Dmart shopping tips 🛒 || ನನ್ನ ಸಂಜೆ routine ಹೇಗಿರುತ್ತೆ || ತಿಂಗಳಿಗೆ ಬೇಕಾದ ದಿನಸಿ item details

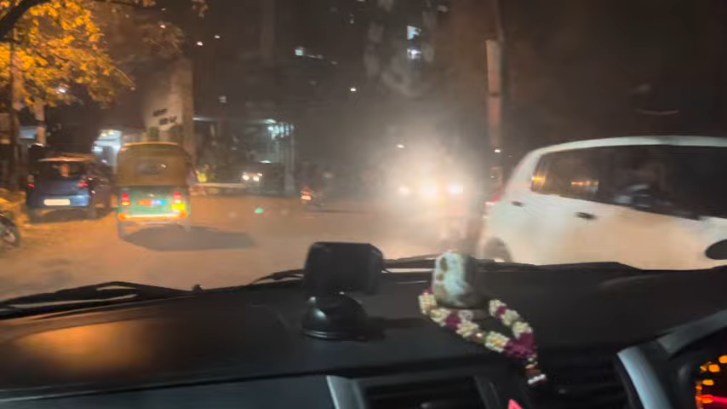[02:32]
ಇವಾಗ ಗಾಡಿ ಓಡ್ಸೋಕ್ಕಾಗಲ್ಲ ಅಷ್ಟು ವೆಹಿಕಲ್ಸ್. ಹಿಂಗೆ ನೋಡಿ ಬೆಂಗಳೂರು ಬೆಳೀತದೆ ಅನ್ನೋದಕ್ಕೆ ಇದೇ ಸಾಕ್ಷಿ.